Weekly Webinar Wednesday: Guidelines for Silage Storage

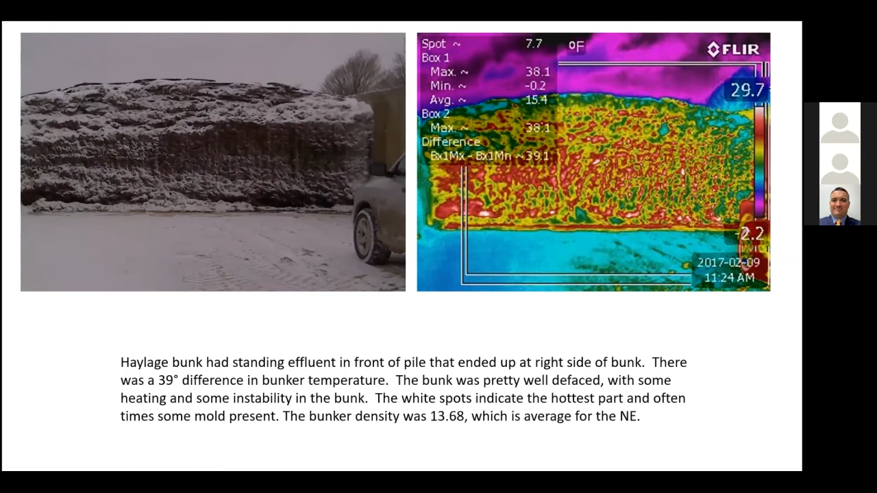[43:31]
On screen: spot 7.7°F, max 38.1°F, min -0.2°F, scale top 29.7°F
You had the corn silage up top, a high moisture little bunk, and then you had a haylage bunk above, and this haylage bunk down here. And you can't see from the picture real well, but when you went in there, there was probably 2 or 3 inches of nasty standing effluent and water in there. And if you look at the sample again, 25% dry matter. So it was made wet.
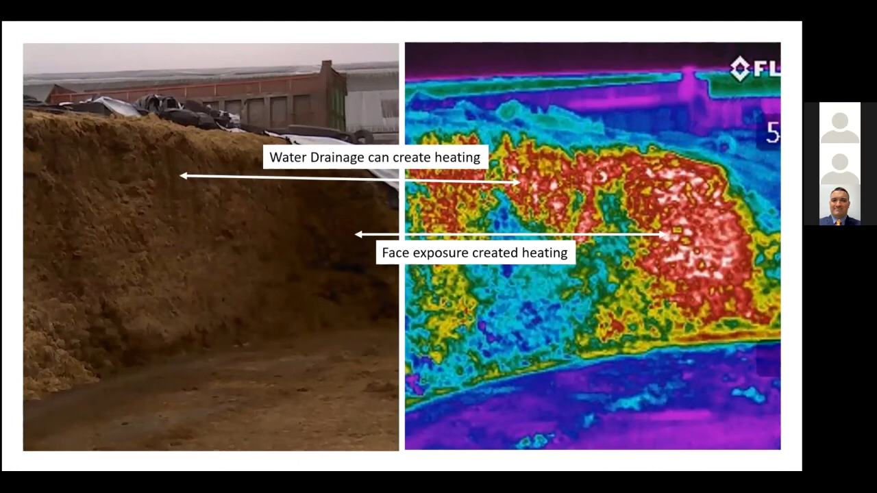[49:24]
and a lot of water got in, and you'll see this red here is secondary fermentation from water.